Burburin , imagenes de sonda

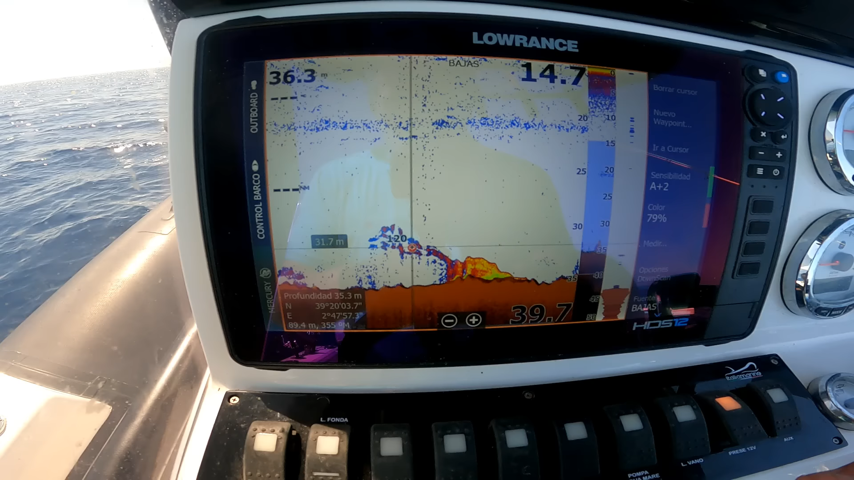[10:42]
esta imagen es confusa ahora intentaré con la popa al oleaje y a ver si si está más clara
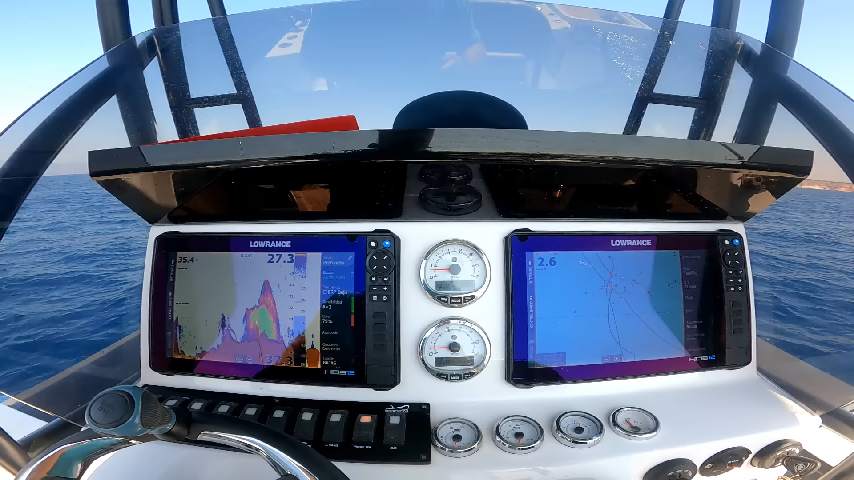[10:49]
bueno con la popa al oleaje con la inercia aquí está bastante más clara el cardumen
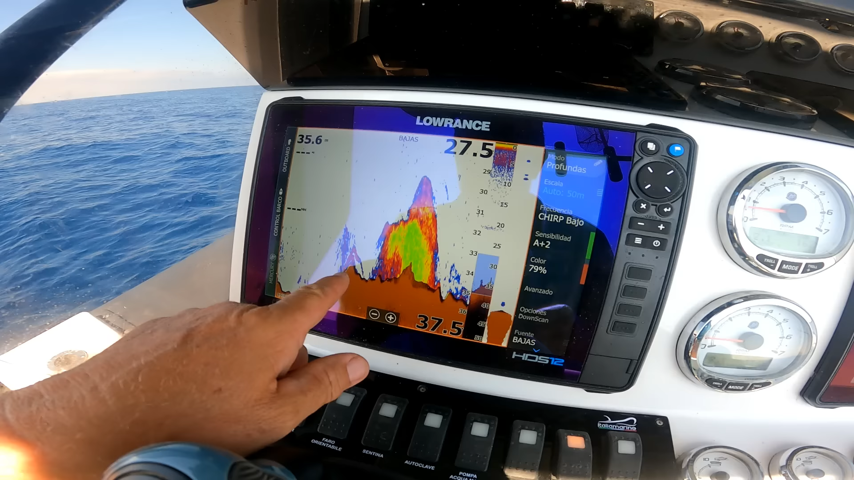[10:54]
y aquí vemos estos estos récords más interesantes que si llevara cebo cebo o
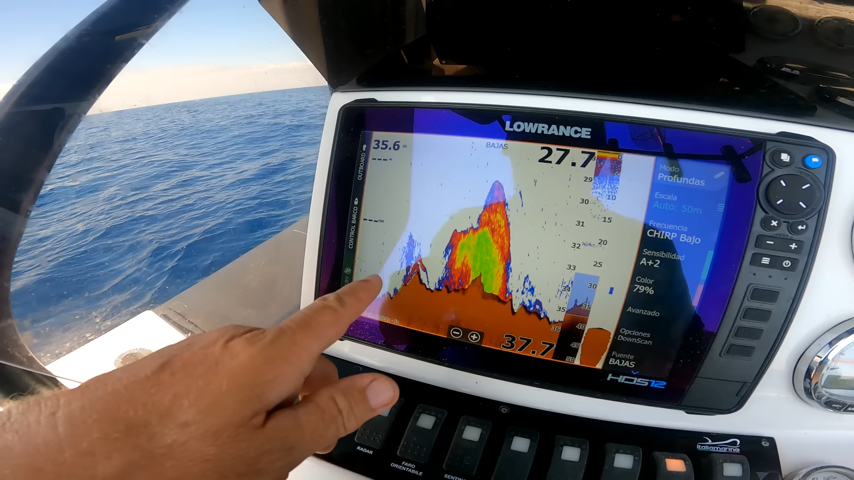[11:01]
artificiales intentaría ver si hay picada y captura creo que la imagen es muy buena el perfilado es perfecto esto con la paleta 13
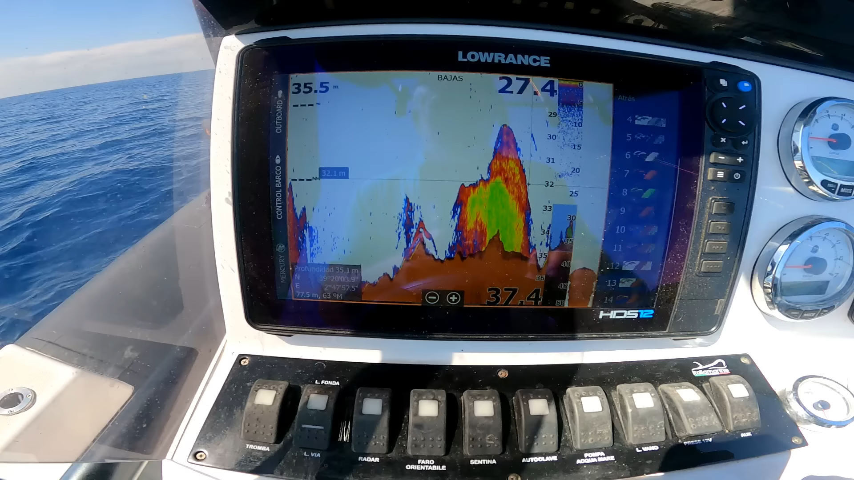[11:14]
bueno esta imagen con la paleta número 13 que ya os digo para el perfilado es perfecta
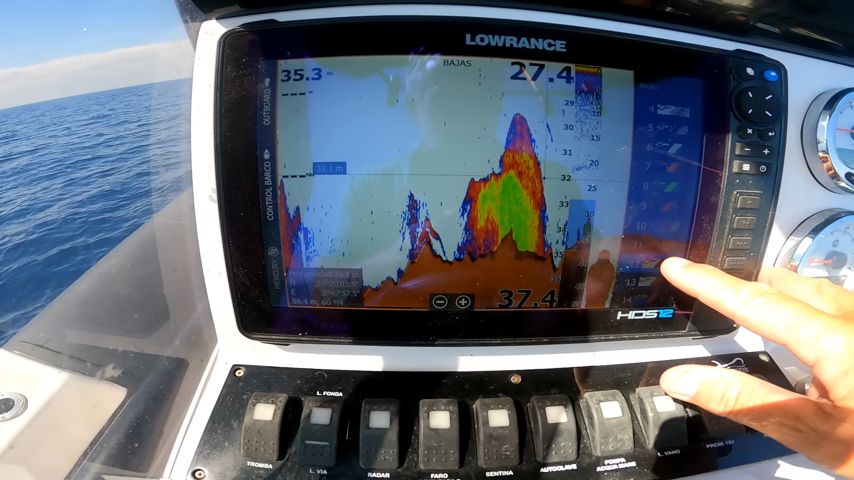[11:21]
pasamos a la 12 es lo mismo con otros colores bueno y todo fondo negro a 11 o 10 9 nada
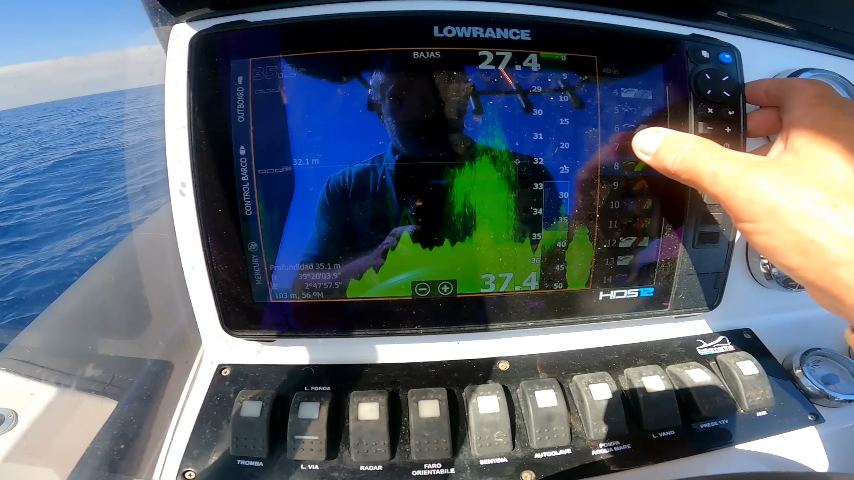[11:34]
aquí un relieve verde relieve rojo bueno
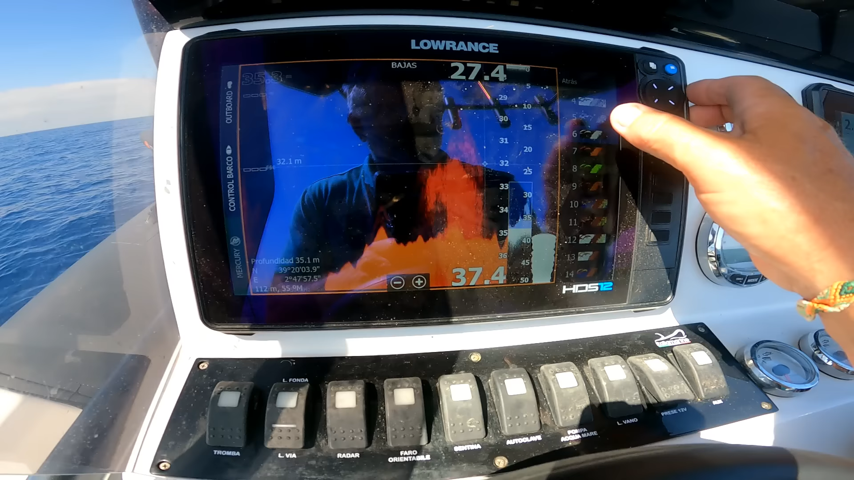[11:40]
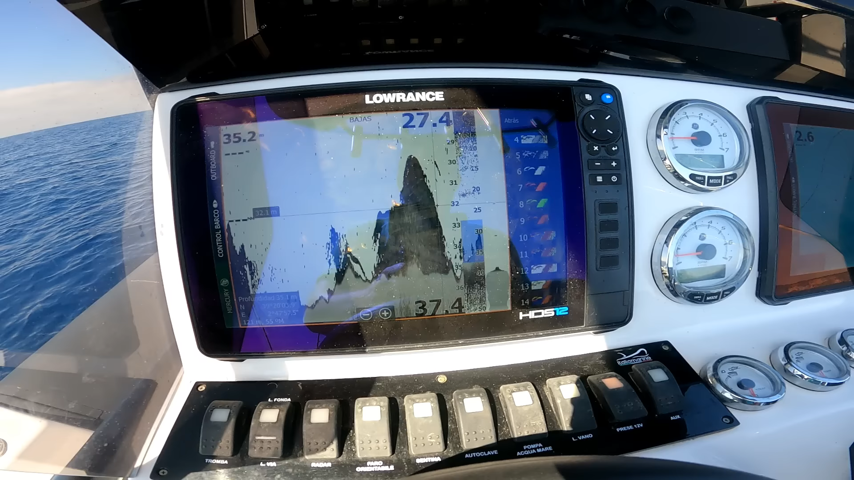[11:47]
en todas las paletas se puede identificar lo mismo no vas a pescar más con una que con la otra pero bueno todas las opciones
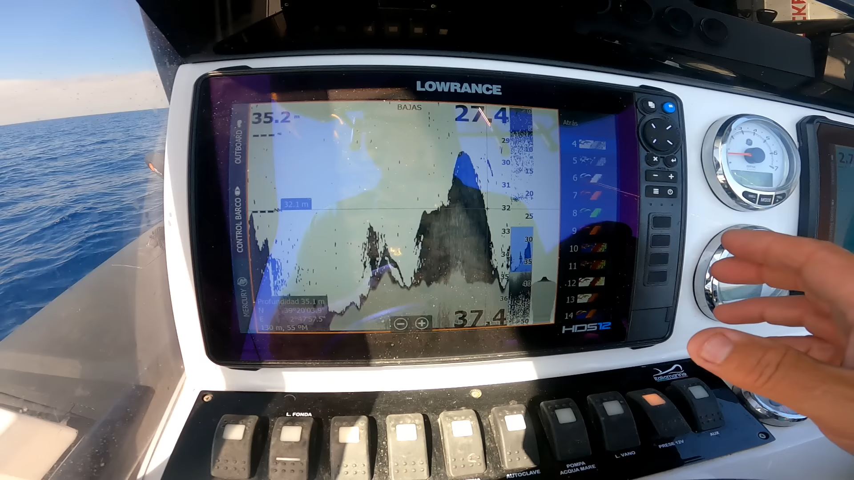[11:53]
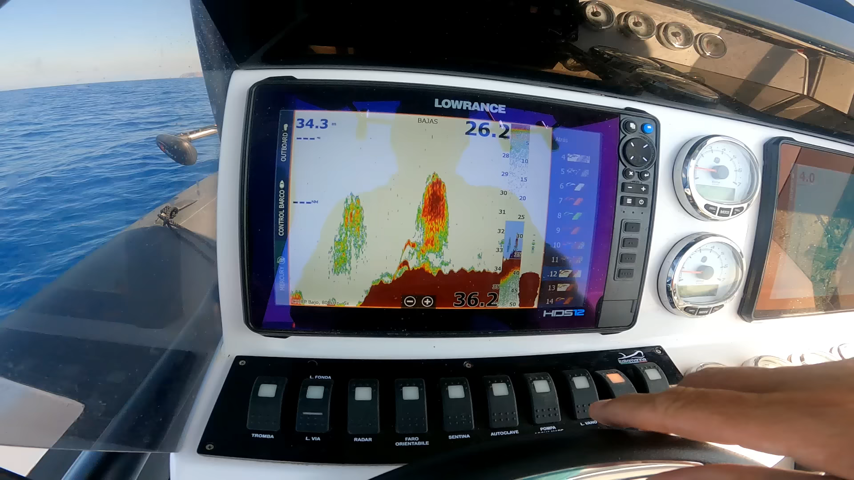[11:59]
bueno aquí también tenemos unos depredadores en otra zona con la paleta 13 así con la 12
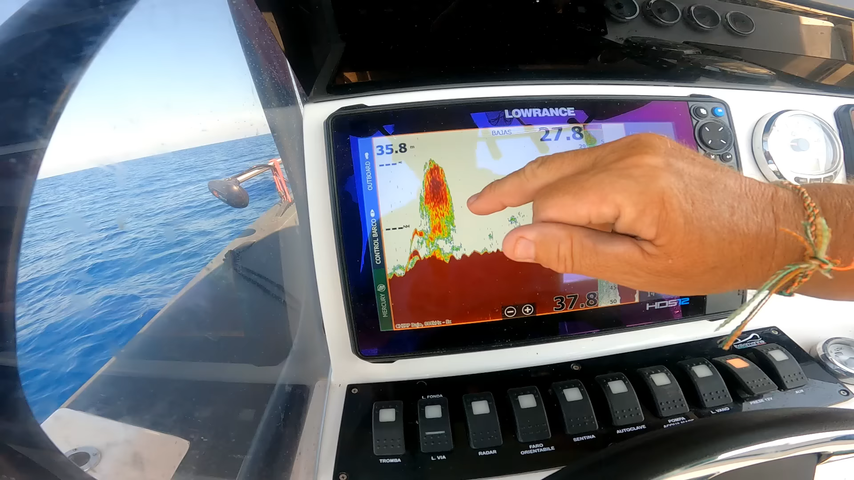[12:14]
lo mismo lo mismo explicamos encima
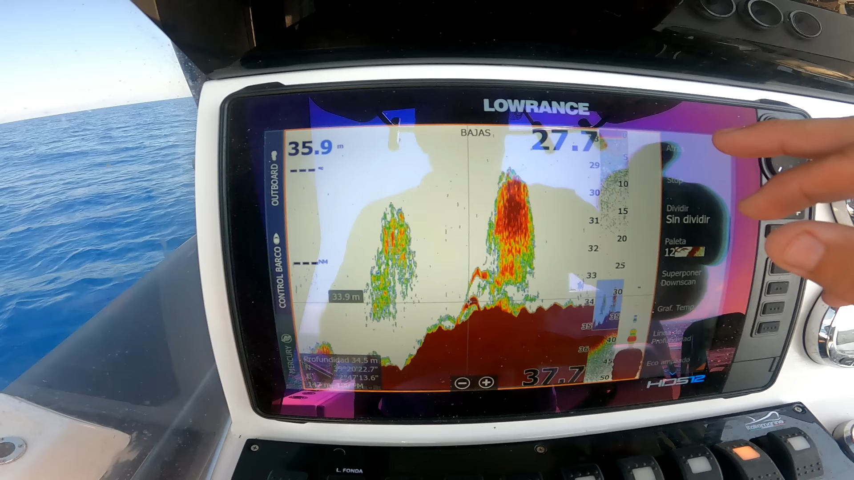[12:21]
line point guardar y lo mismo llegué con la mostón
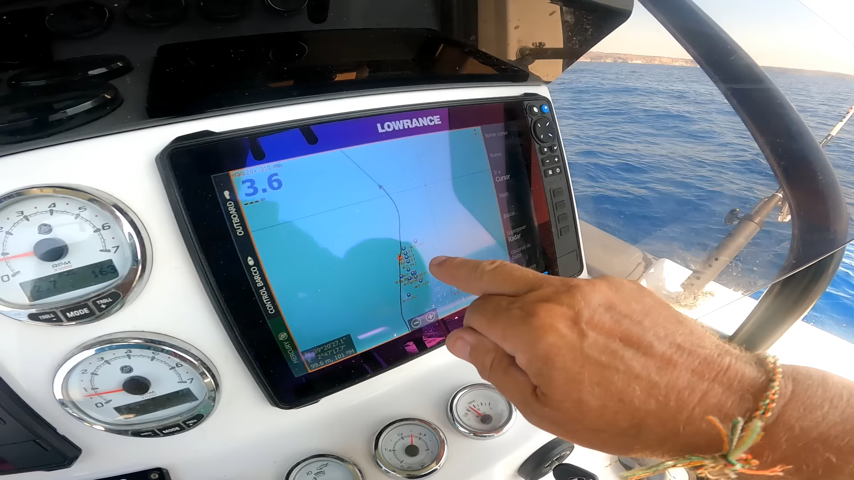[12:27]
ahí lo tenemos y lo volveremos a pasar a ver qué pasa
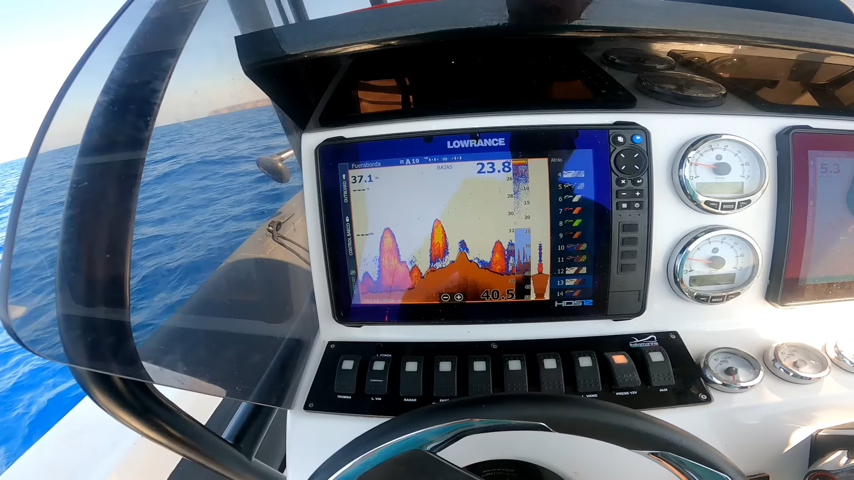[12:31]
creo que es difícil de mejorar este perfil en
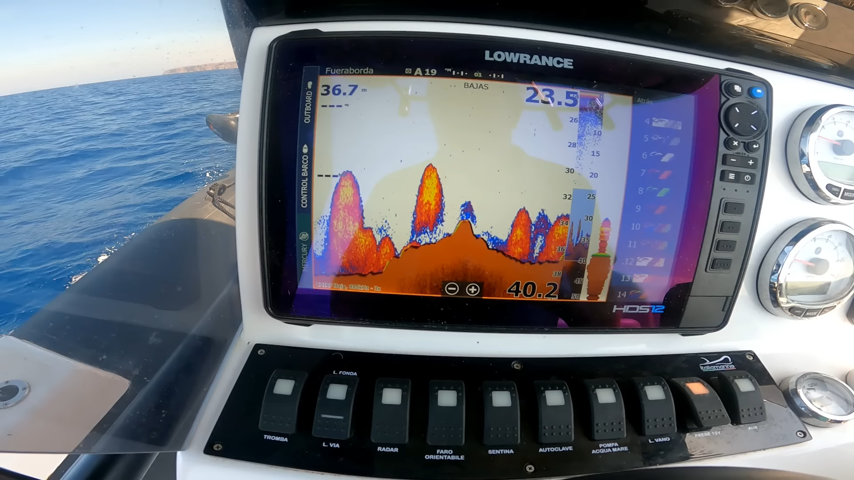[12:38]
aquí como podemos ver muy bien perfilado cardumen bastante sin ningún depredador pero espectacular el perfilado con la paleta 12 es lo mismo
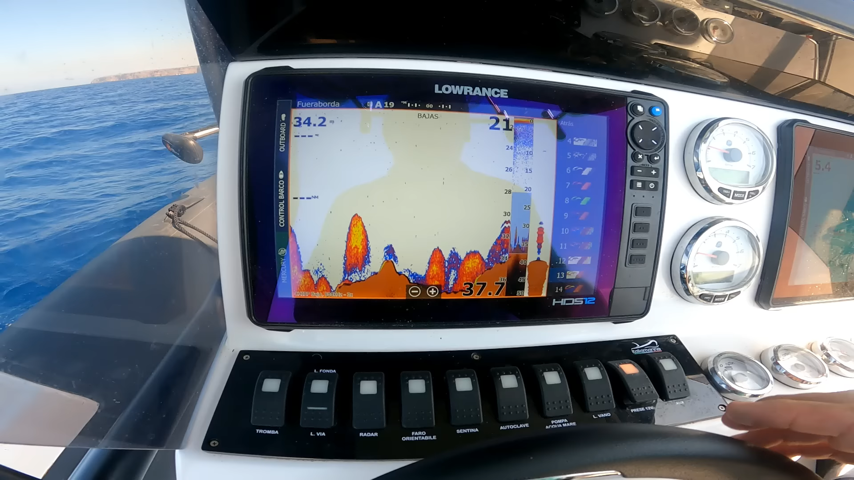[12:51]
la única ventaja de la 12 o la 13 es lo que antes he dicho que que rellena los huecos provocados por la turbulencia por la ola por la burbuja en el traductor